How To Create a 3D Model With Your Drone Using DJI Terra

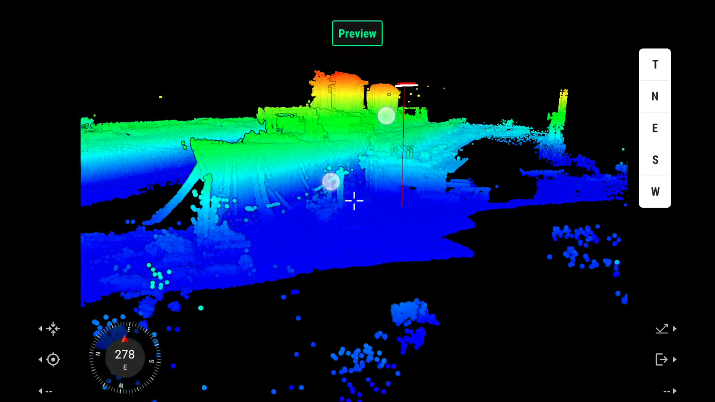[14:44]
Right within the Pilot 2 app you can examine your work and manipulate the point cloud that you've just created, which feels so fluid.
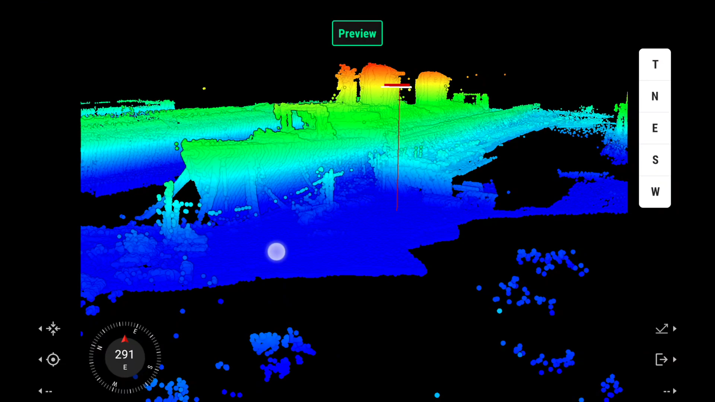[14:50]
It's crazy how fast it can generate a preview but it's nice to have a real-time instant look at what you've generated so
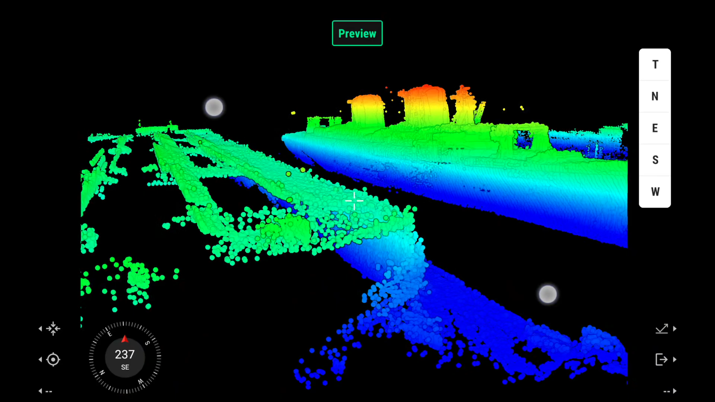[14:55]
you can determine if you need to do another capture or if you can bring it back to the Terra software on your computer for processing.